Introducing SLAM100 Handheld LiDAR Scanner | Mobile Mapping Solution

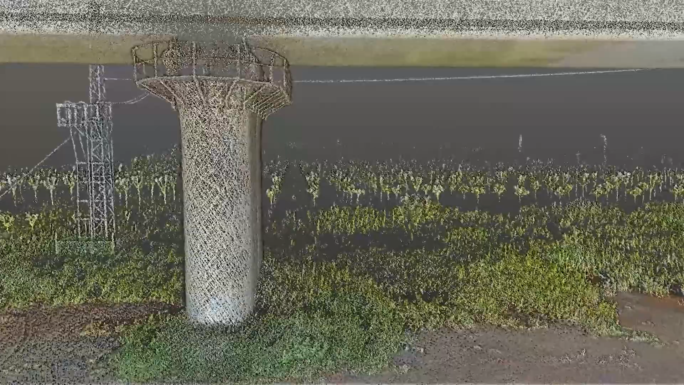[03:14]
So when you do the 3D modeling, when you do the cloud pointing,
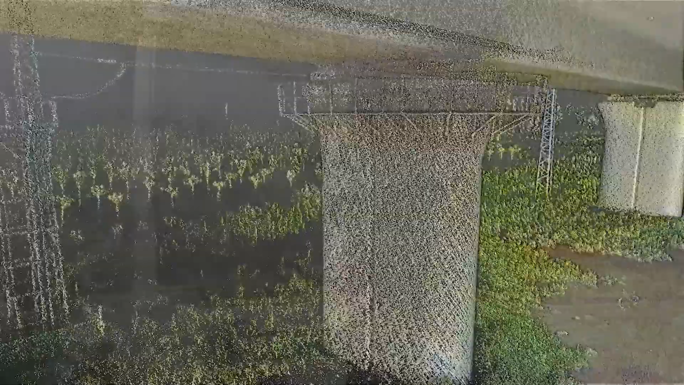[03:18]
it can also give you a texture and a partial Pyramid images.